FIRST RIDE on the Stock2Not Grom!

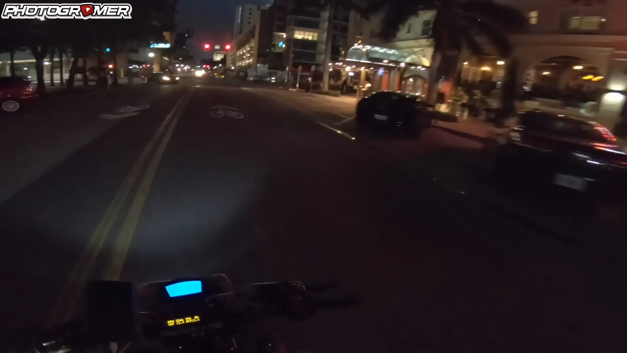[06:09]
Holy shit, that was scary AF. Oh my God.
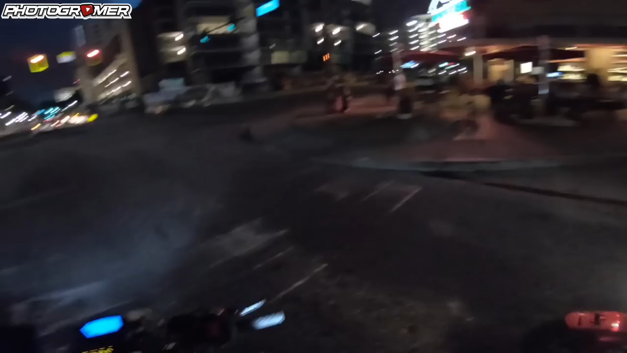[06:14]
Yeah, I got it, bud. Hey, Mike. Hey, one way, bud. That way. So we're gonna go that way.
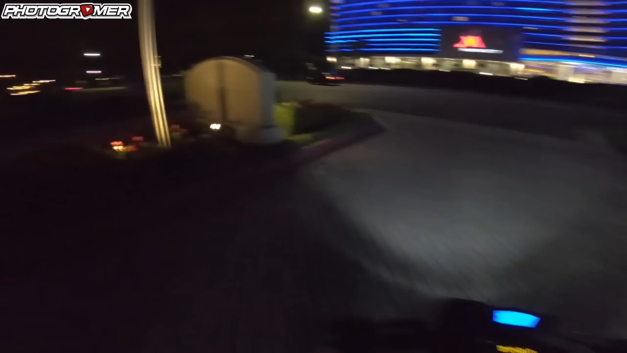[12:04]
Right in the middle. Right in the middle? Yeah. I feel like that could be bad. Here, I'm just going to do it right here. Okay. Hey, get the light on. Get your light on. My light? Yeah. No, the light. The light.